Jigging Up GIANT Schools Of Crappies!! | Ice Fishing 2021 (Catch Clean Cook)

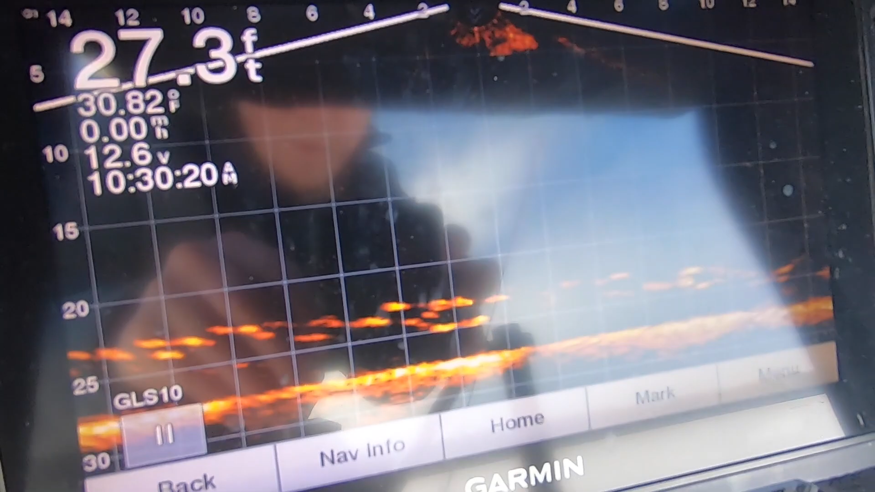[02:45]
On screen: depth 27.3 ft
Absolutely ginormous. I'm not going to waste any time. I'm going to get right back down there.
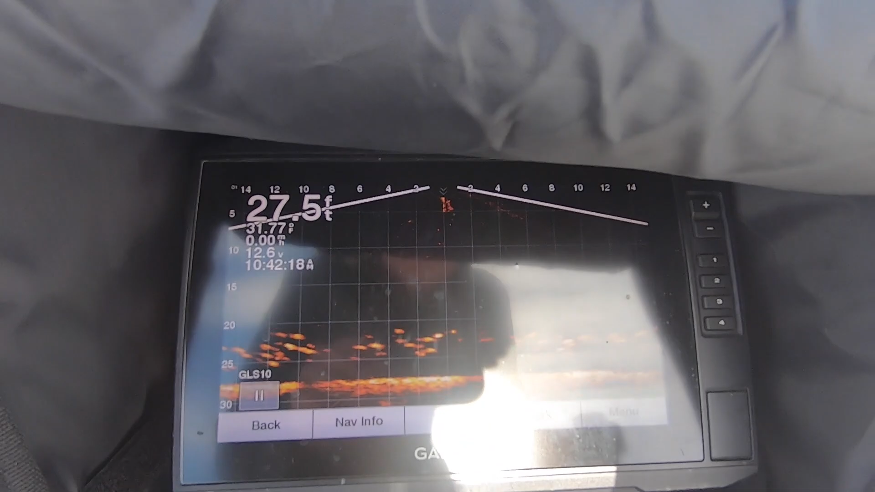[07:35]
On screen: depth 27.5 ft, speed 0.00 mph
Sorry, I don't have my tripod for my big camera, so I can't show you guys the screen, but this is insane. Fish racing already.